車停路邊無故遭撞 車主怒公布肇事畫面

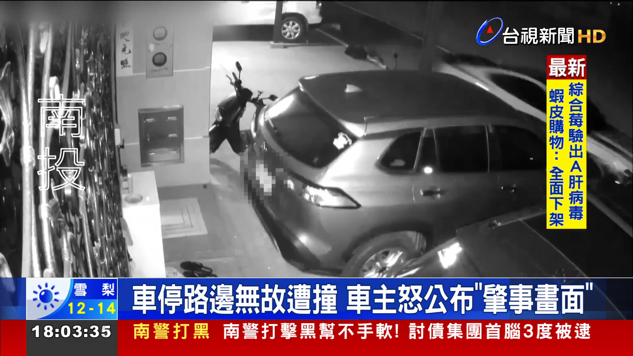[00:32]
一輛進口跑車 開過民宅前小路不知何故 連續撞了兩輛車先撞白車車尾 接著再撞到手旅車車頭撞機瞬間 三輛車車殼破裂飛散不過肇事車沒要停 直接離開現場過程全被監視器拍下事發